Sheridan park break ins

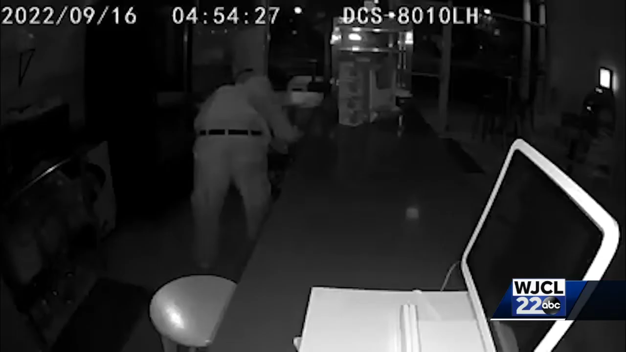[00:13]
Take a good look at your screen.
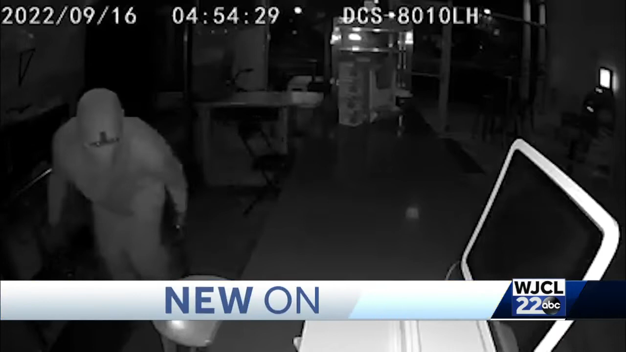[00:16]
This footage was captured by Daggo snacks just before 5 a.m. last Friday.
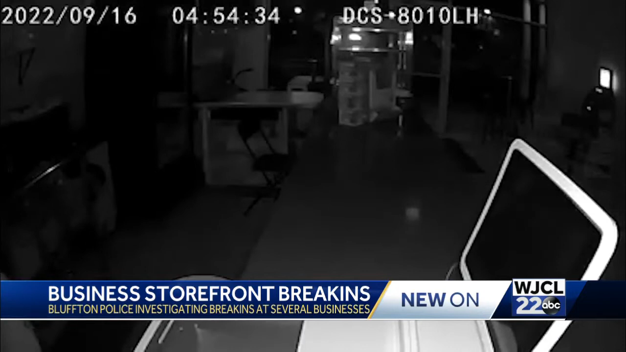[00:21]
In it, you can see at least two masked people breaking into the restaurant in Sheridan Park, even attempting to steal an ATM. Honestly, since they get in inside our business, our life has changed. They don't be arrested yet, so a little bit scary.